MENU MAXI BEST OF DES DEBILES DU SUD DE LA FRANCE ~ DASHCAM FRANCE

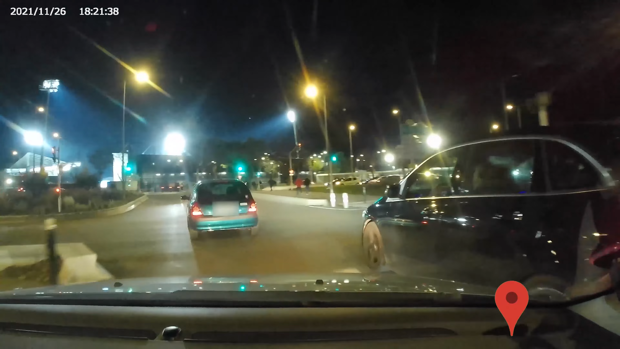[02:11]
Coupez la gueule du connard en Volvo. Allez tout droit. Changez de téléphone. La H plus est frelaté sur X. Au nom de me jette pas par la fenêtre. Bon et puis merde. I be live, I can fly. Aïe. J'ai pas le temps, je suis énervé là. T'insultes ta mère. Attends, tu vas voir. Attends, ah, si je suis.
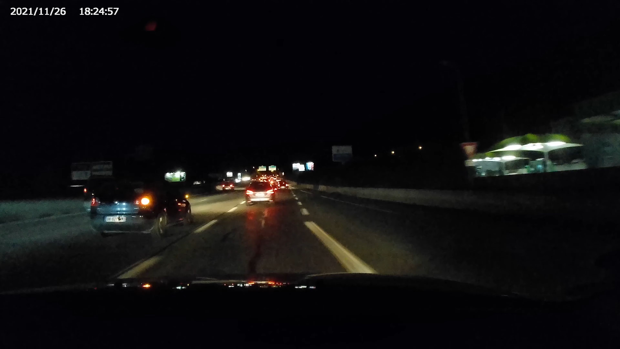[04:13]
La BM! Oh le fils de p***!